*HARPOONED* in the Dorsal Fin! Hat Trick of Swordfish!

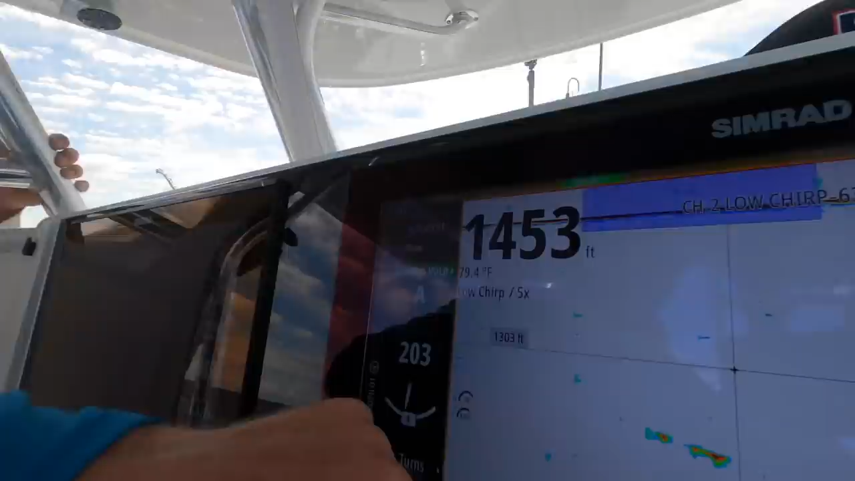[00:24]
On screen: depth 1453 ft
You can see on the sonar right there, and I think that's the fish that bit our bait right there. So let's see what happens. We get this one out of the way?